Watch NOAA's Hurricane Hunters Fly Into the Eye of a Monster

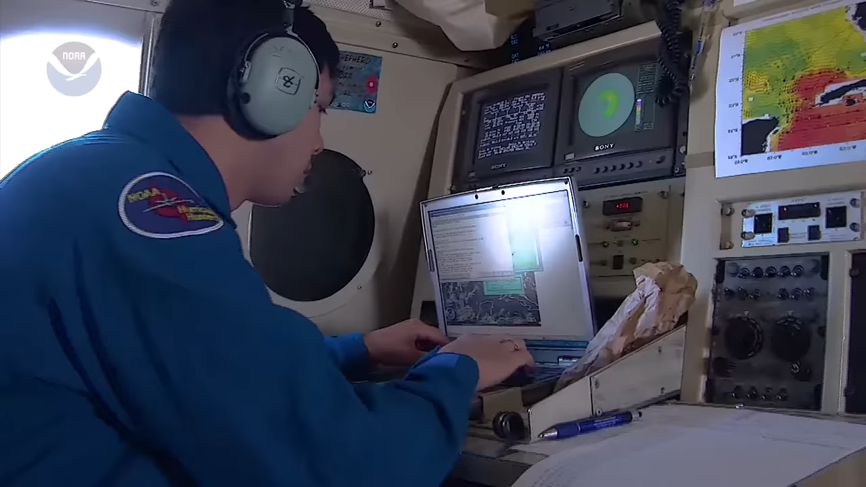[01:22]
Both planes have high-tech equipment on board to get the job done like radar and fixed probes that measure particles in the air.